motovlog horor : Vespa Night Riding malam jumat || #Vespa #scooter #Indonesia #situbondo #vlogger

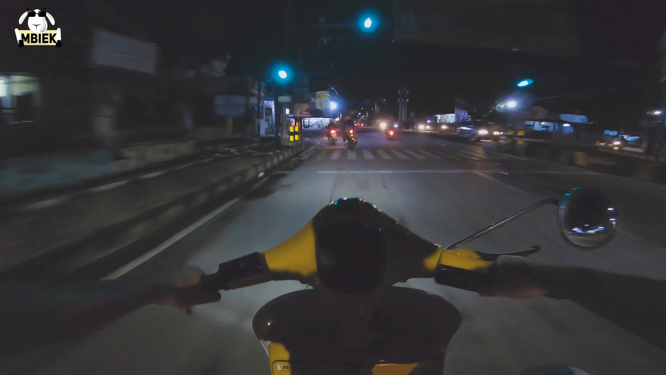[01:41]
Jalur biasanya mungkin kalau sering lihat konten Jambi sering lewat sini nih, jembatan ini, jembatan PLN itu Bondo nih.
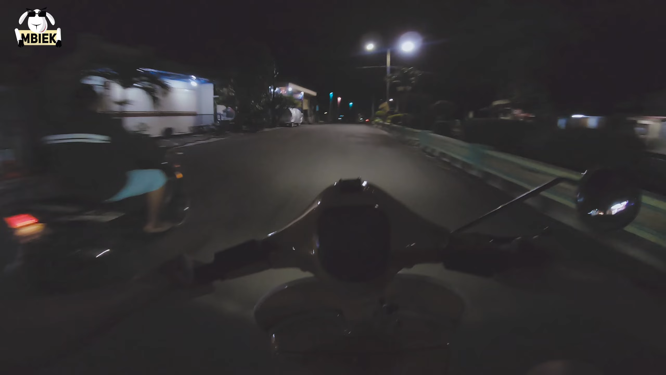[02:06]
Cuman kita sekarang naik riding Vespa.
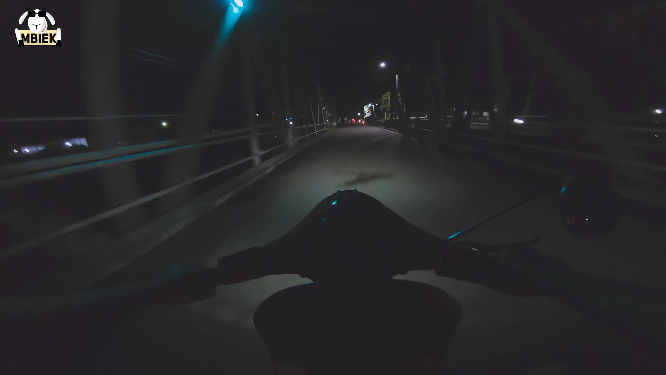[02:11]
Wow, mantap kan ya, jalan-jalan lah buat teman-teman yang apa sih namanya ini, lampu merah mati di sini. Teman-teman yang lama tidak pulang ini gimana?
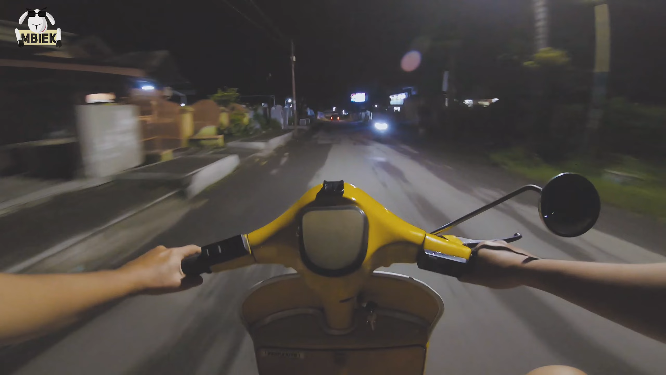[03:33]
Nah ini mulai tanjakan, jalan tembus itu lumayan ya. Ini tidak ada apa-apa ngebel ya. Mau ke anak-anak Vespa itu.
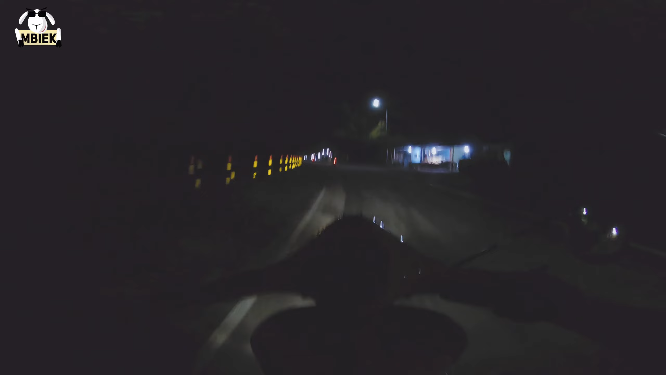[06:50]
Sorry, agak tentu barusan gara-gara turunan. Nah, sudah sampai ke rumah Mas Yosmami. Situ. Tuh, teman yang lagi kumpul tuh.